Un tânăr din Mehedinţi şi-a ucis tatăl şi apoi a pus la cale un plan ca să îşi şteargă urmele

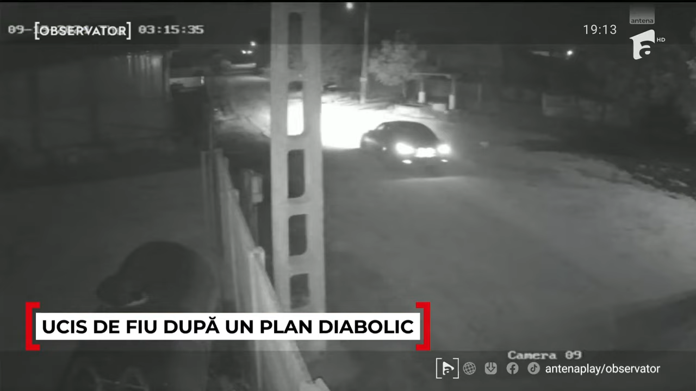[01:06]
l-a filmat când mergea cu mașina spre fântâna în care a fost găsită victima.